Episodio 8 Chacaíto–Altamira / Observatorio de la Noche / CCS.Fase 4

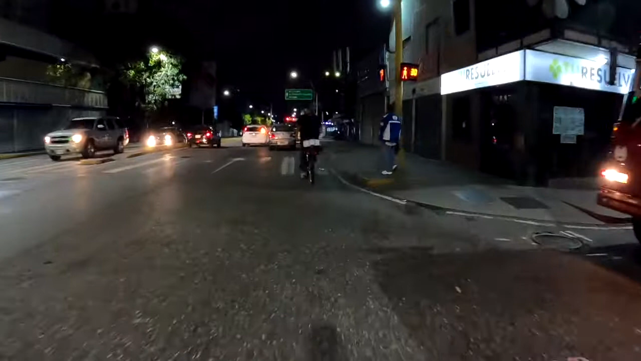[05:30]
Igual que la semana pasada, el Sambil parece estar cerrando. Pareciera que la puerta estuviera solamente abierta para que la gente saliera y no para que entrara.
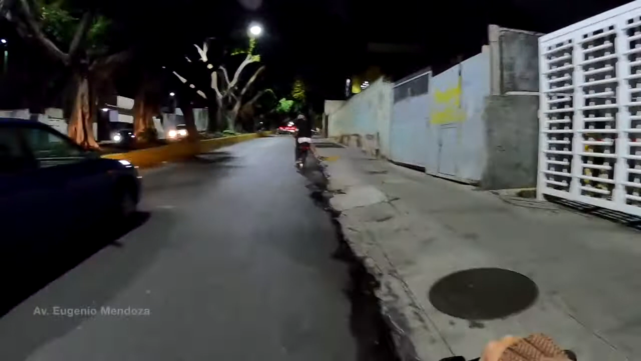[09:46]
La Francisco de Miranda y estamos subiendo por la avenida Eugenio Mendoza,
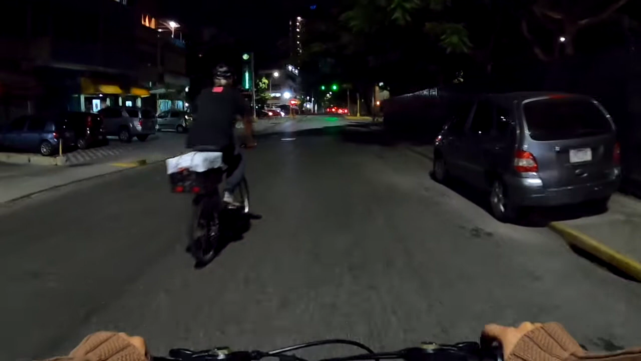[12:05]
Hay restaurantes abiertos en esta calle, pero tienen muy pocas personas.
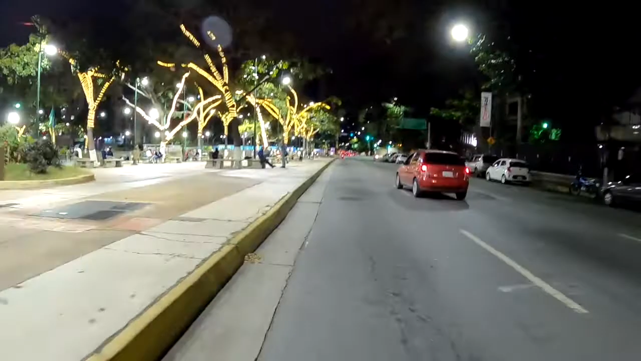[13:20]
Aquí en la Plaza Altamira hay bastante gente, sobre todo en comparación con todo el camino. Gente sentada en los bancos.